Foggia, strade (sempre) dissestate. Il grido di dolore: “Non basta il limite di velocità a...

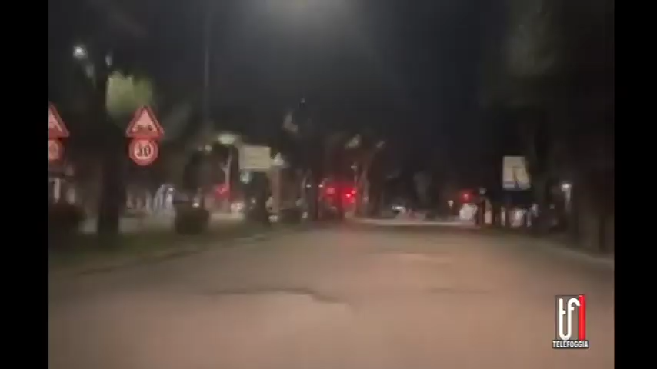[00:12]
significato di fronte ad uno scenario desolante e disarmante come quello che ogni giorno assistiamo. Un vero grido di dolore, quello lanciato dal gruppo Difendiamo il quartiere Ferrovia di Foggia con tanto di immagini girate lungo le tre corsie, una delle strade principali della città.